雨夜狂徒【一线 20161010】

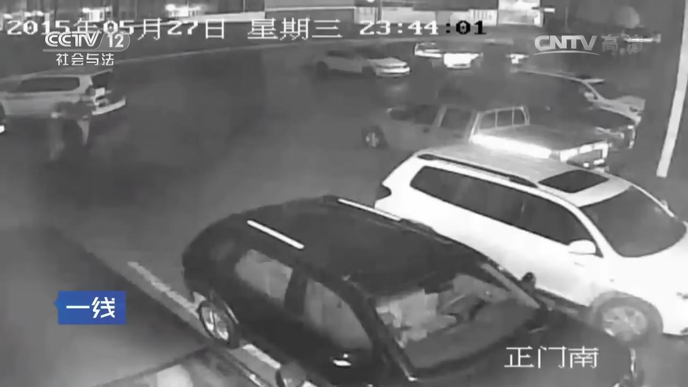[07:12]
根据宾馆周围的监控录像，当晚两名作案人从一胡同里出来，然后步行到了宾馆。